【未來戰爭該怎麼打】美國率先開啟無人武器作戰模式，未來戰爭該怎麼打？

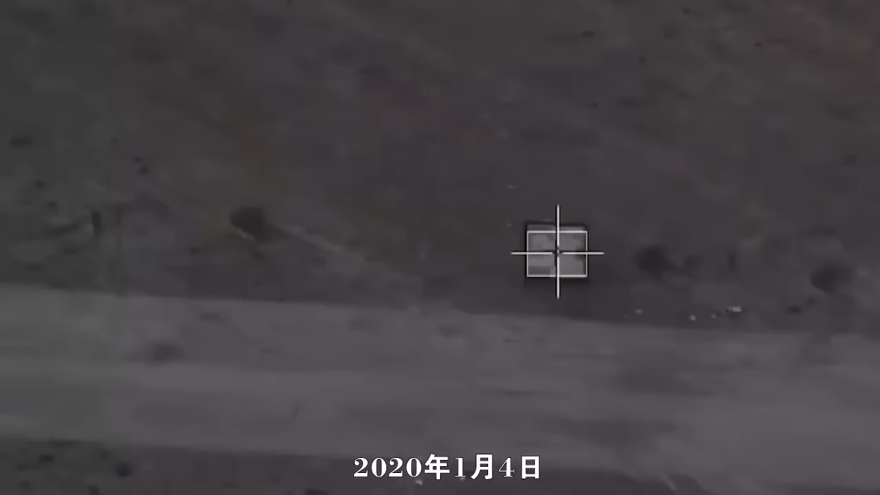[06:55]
一架翼龙无人机发射蓝箭7导弹命中了利比亚西部政权